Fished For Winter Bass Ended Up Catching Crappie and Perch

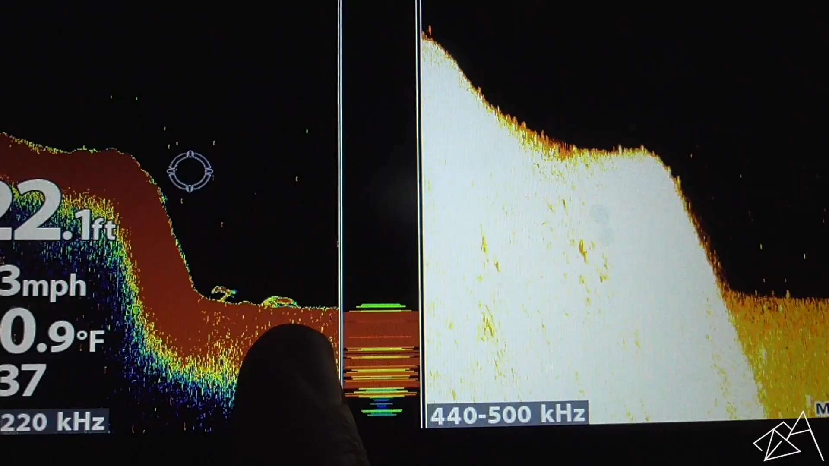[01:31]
Right here, we have, there's like a little stump, fish sitting right there.
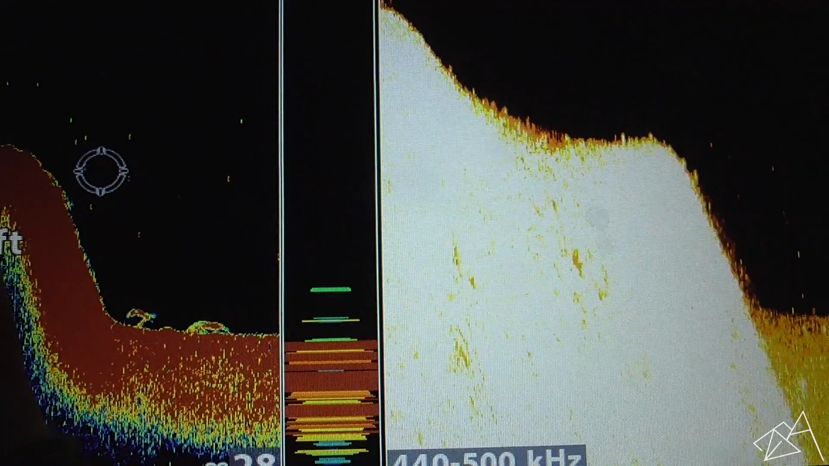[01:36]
This is a big break. Then it comes off, and you got a fish there, and you got two fish right here.
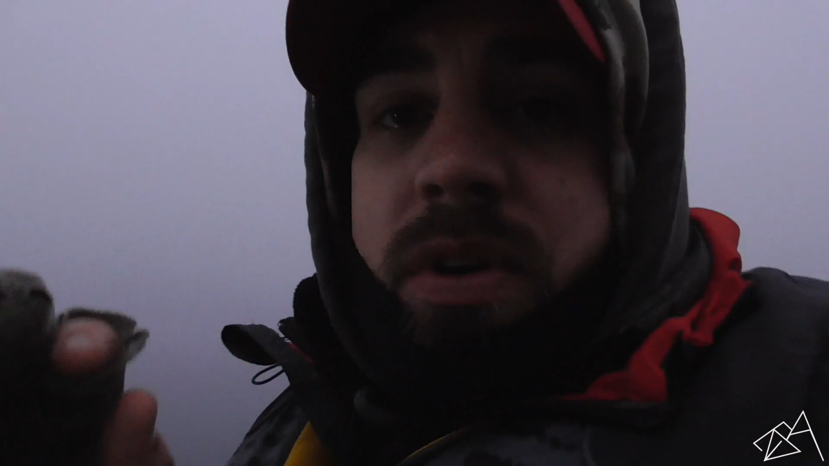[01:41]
Those one fish are sitting really tight. They almost look like one. There's actually two fish there, but they're sitting right on the end of a break there. So basically what I'm doing is I'm just idling around. Let me shut this off.
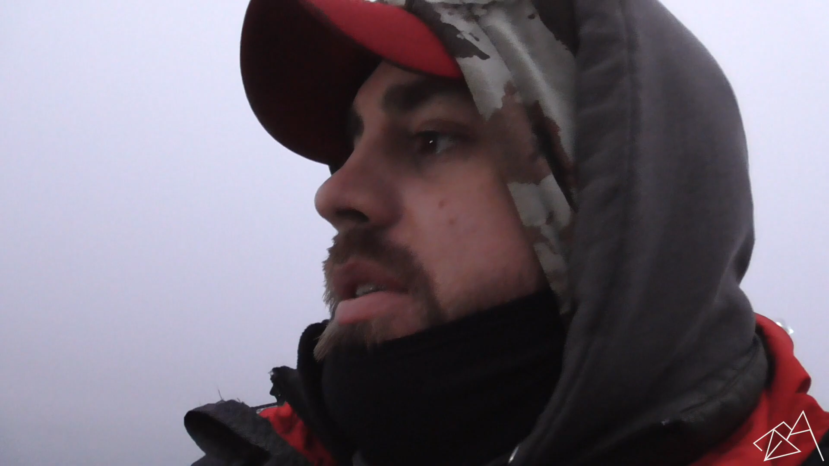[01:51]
Ooh, there's some more right there. Wow, look at these guys.
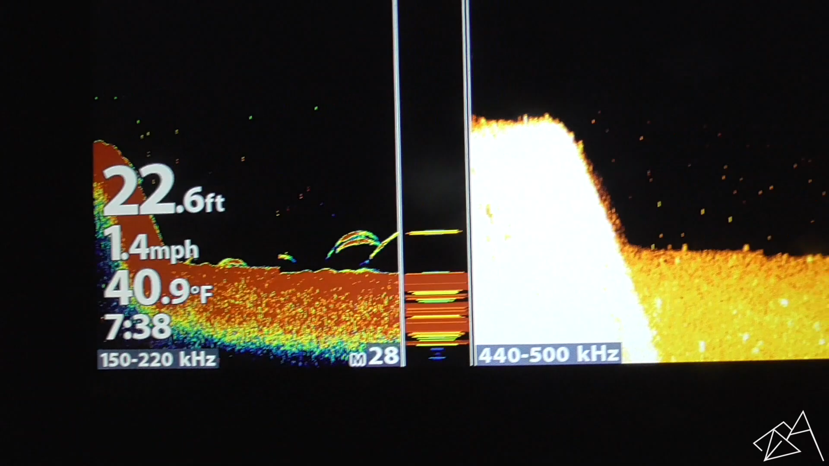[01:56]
On screen: depth 22.6 ft, water 40.9°F, speed 1.4 mph
Look at these fish coming on here. Those are some nice fish right there.
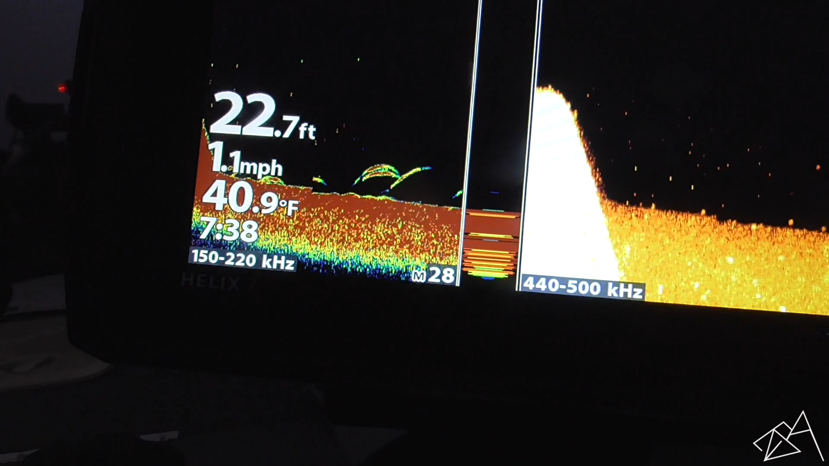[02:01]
On screen: depth 22.7 ft, water 40.9°F, speed 1.1 mph
And you can see them over here on, there's a bunch of them.
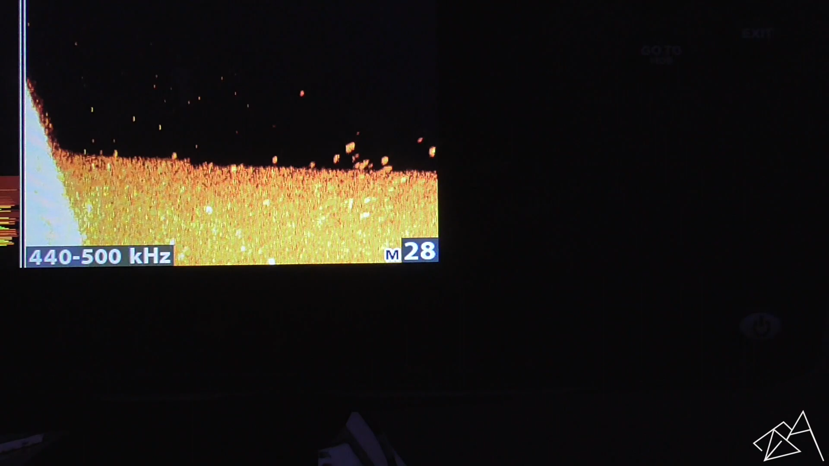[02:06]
Wow, you can see them on the down imaging. Woo! So we're gonna mark these fish and then we'll turn around and fish them.
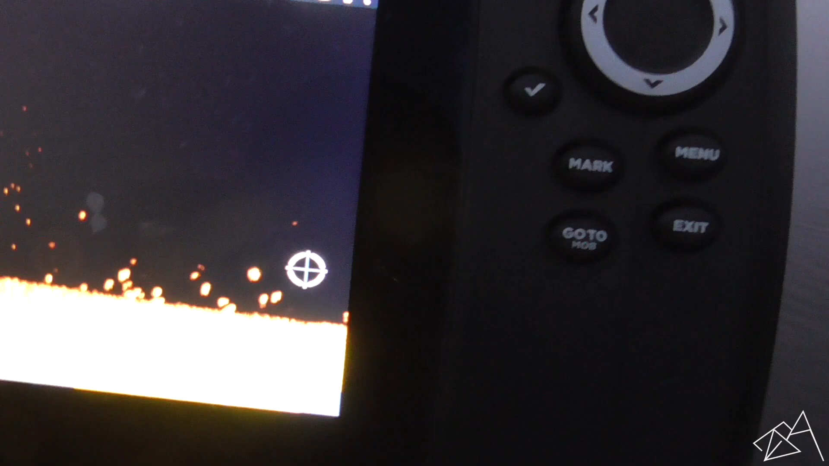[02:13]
I do believe these fish are bass, guys.
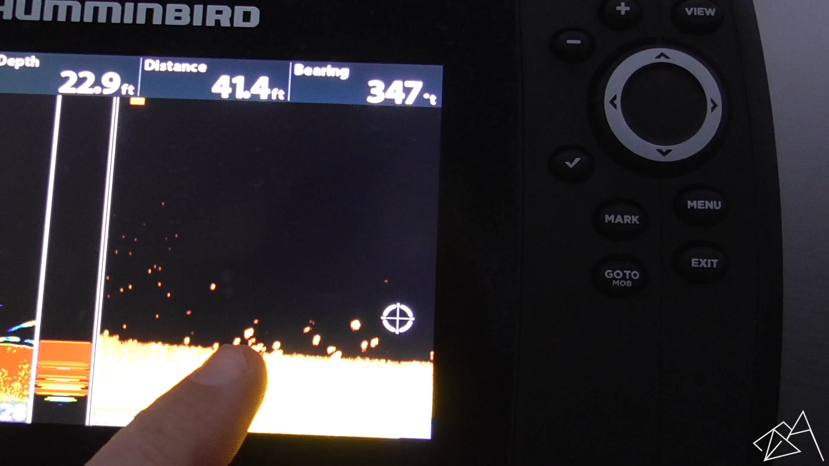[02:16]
On screen: depth 22.9 ft
When you look at them, if you see how they're real tight to the bottom, they're spaced out. They're not super close together.
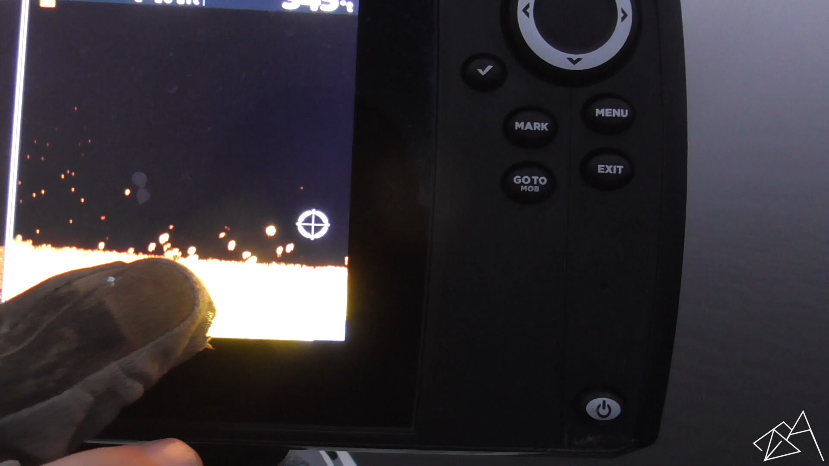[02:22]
There's kind of gaps between them, and they're kind of in a they're horizontal,
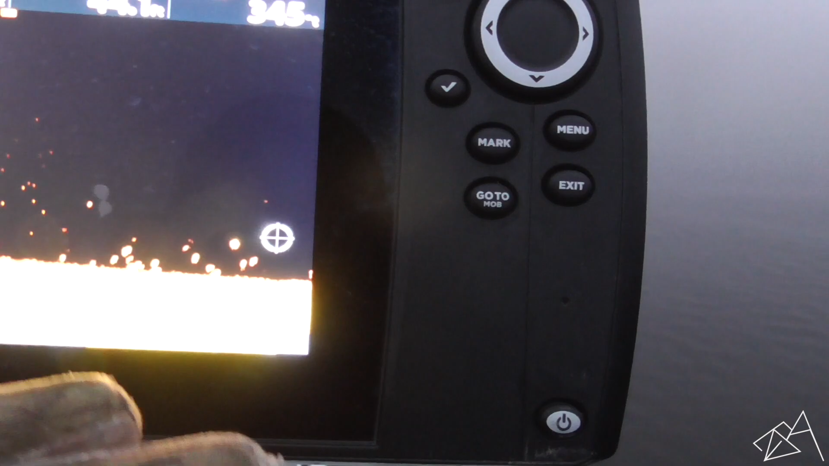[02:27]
and they're about 2 to 3 fish high, stacked high, and they're horizontal this way.
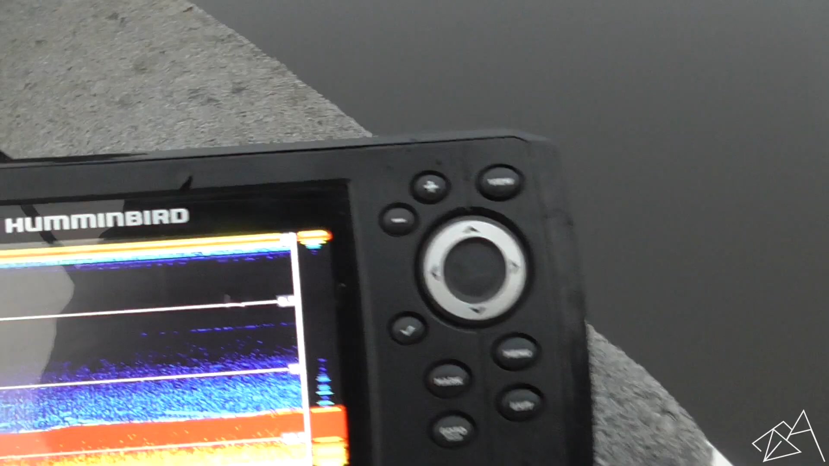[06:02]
All right, so if you see, there's a fish right there on the bottom.
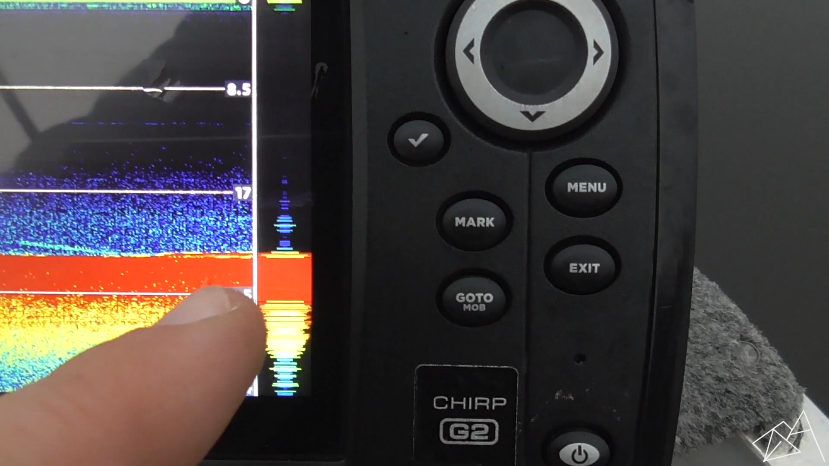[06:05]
He's marking, you see him sitting right underneath there. All right, see, there's my bait going down. The bottom one is the weight, and the top line is my, is the finesse shad. And then we just kind of leave it here. See if anything wants to come up and take a whack at it. Okay, there's a fish. See him coming up? He's coming up to it.